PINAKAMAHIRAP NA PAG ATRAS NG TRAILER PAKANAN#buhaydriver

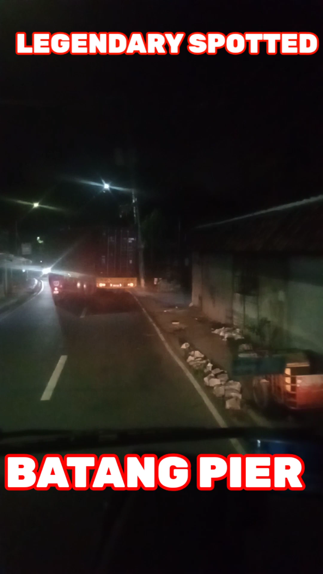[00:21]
medyo pa slanting medyo mahirapan talaga yan pero makukuha naman yan so sisipatin muna ng driver